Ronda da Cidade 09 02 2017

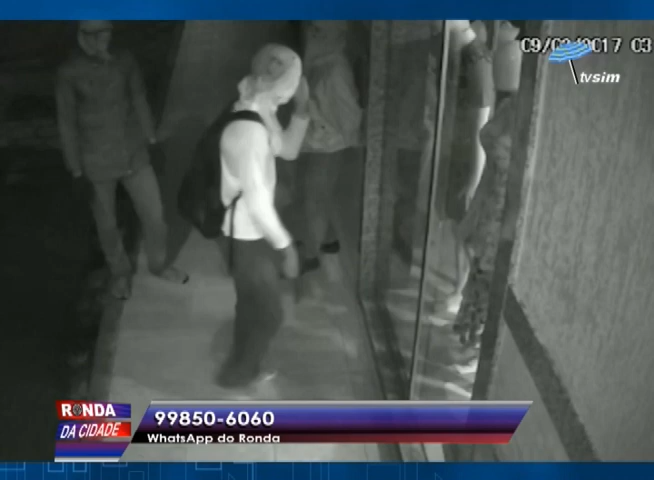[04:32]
Os caras chegam perto da rua principal ali, a chamada rua principal de Soretama, Avenida Vista Alegre. Vai vendo. Eram três horas e onze minutos quando, de repente, esses quatro homens resolveram agir. Desistiram. Deram que desistiram. Tem uma marreta na mão deste último. Agora, olha o que ele faz. Pimba. Aí o vidro vem abaixo. Entram todos dentro da loja. Olha só o desespero. O alarme disparou no momento que eles fizeram isso. O alarme disparou. E aí, levando o catadão ali, ó.
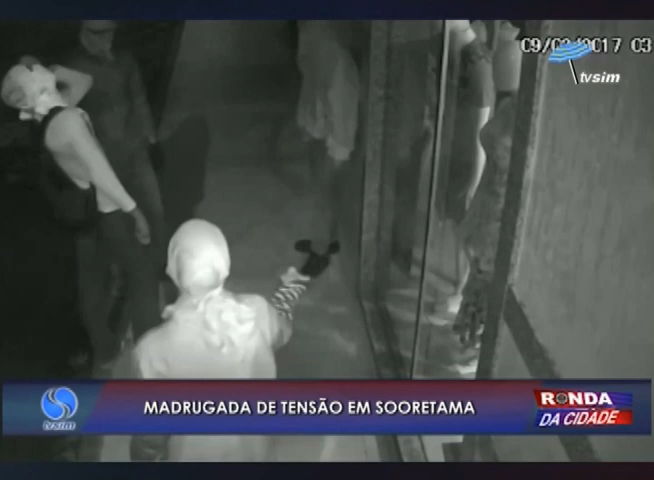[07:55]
Eram por volta das três da manhã, quando esse grupo que aparece nas imagens resolveu agir em uma loja de roupas da cidade.
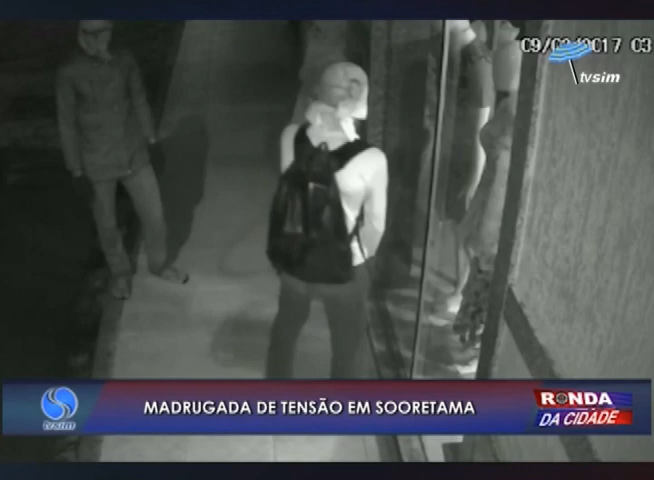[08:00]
Num primeiro momento, eles olham, tentam encontrar possíveis circuitos de vídeo monitoramento. Até desistem da ação, mas depois voltam determinados.
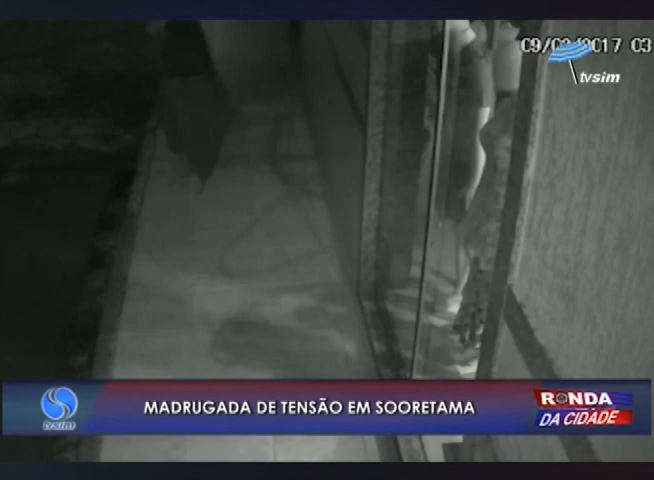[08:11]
Com uma marreta nas mãos, um deles resolve quebrar a porta de vidro do estabelecimento. O alarme foi acionado. Mesmo assim, os envolvidos levaram o que puderam. Veja que na ação, muitas roupas são levadas.